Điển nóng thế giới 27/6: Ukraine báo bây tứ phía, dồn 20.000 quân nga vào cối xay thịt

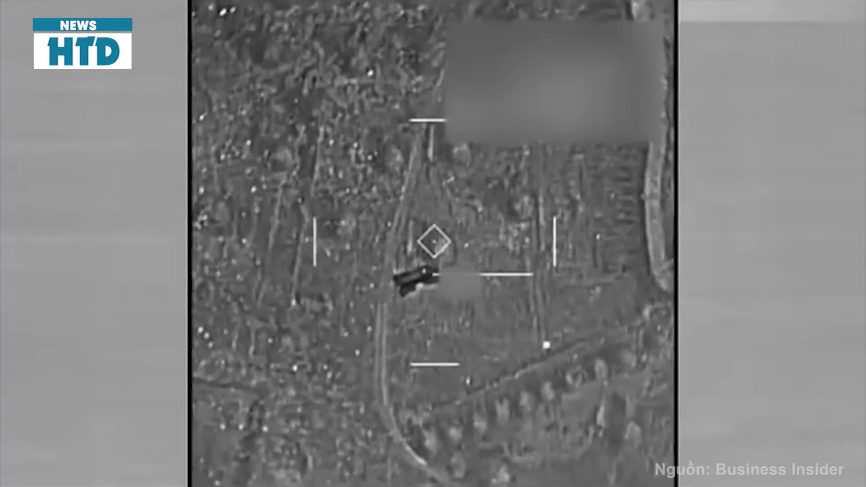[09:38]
nhóm tác chiến tàu sân bay Eisenhower,
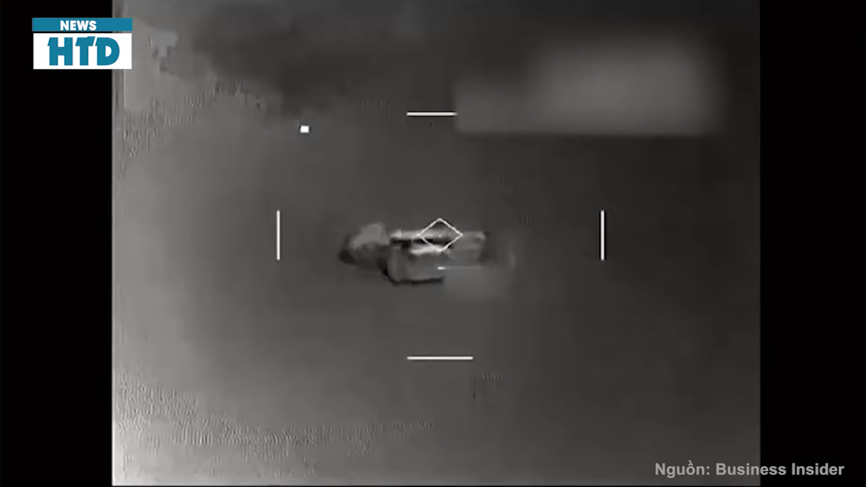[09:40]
còn tham gia chiến dịch tập kết các mục tiêu quân sự của nhóm vũ trang trên lãnh thổ Yemen.